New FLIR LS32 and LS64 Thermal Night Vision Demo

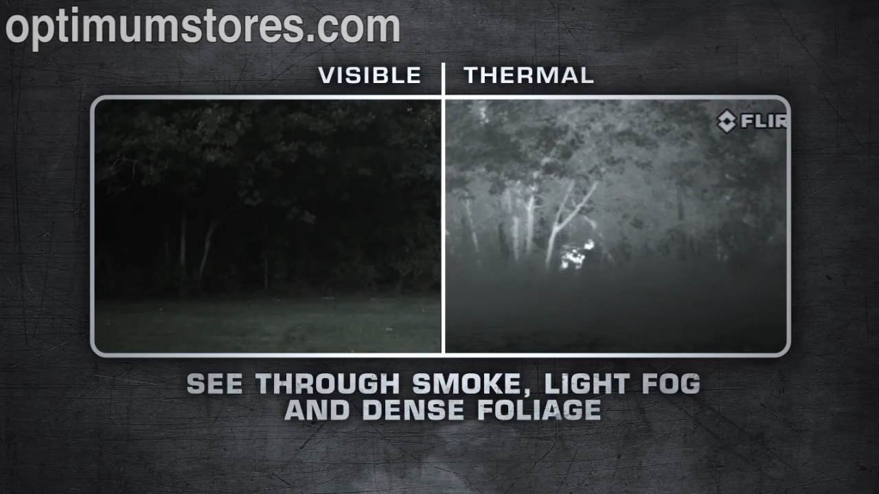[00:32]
FLIR LS is compact, extremely lightweight, operates for over five hours on a single charge, and is covert in appearance and silent in operation.